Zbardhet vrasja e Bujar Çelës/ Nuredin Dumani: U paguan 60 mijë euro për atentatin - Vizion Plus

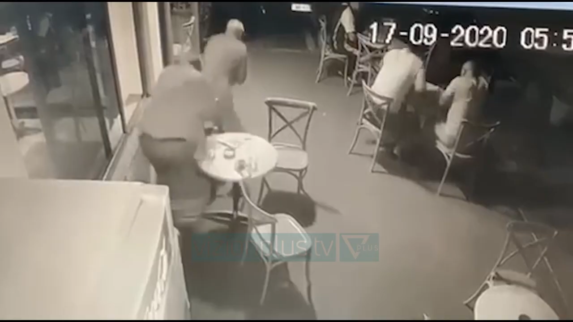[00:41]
Agimi i 7.17-torit të dy viteve më parë në orën 5.54 në reth rotulimin e brada sheshit, enverdiva dhe besmir gjigën nga një largësi prej 80 cm, kanë egzekutuar me 20 plumba bujarë qelen.